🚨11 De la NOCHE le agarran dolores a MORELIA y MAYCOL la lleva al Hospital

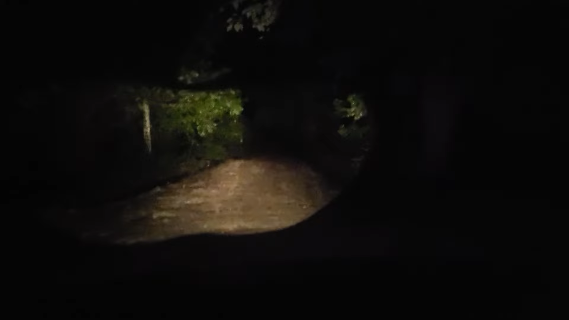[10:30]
Ay, miren gente, ay, miren cómo está esa carretera, gente. Miren gente, llena de bullo, miren, se va uno para allá. Se hace para donde se haga uno, pues ahí están los hoyos, miren gente, está jodido. Y que si le doy rápido, bueno, si en este caso, pues le doy rápido, se arruina el carro y se molesta pues más la Morelia, porque le agarra más dolores, ¿verdad? Mira, y Dios, gente, aquí no voy ni a 10 kilómetros por hora, voy aquí. Ay, Dios mío, gente.